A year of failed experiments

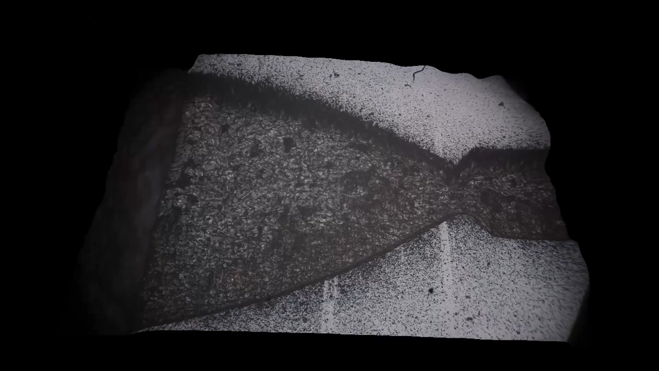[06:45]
I had been working on these little micro machine cavities but had no way to measure them and so that's why I started working on the DIY
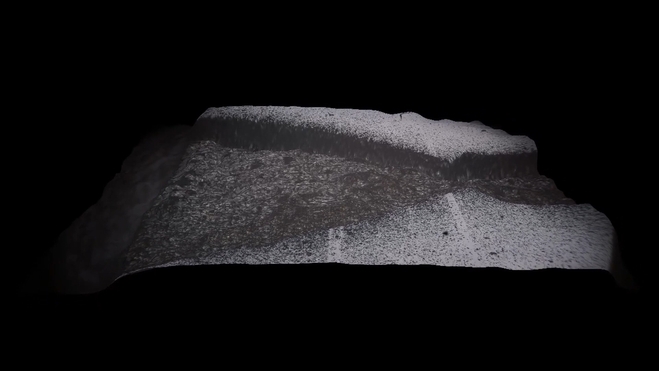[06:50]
confocal so it's just a little behind the scenes of what's driving some of these different projects.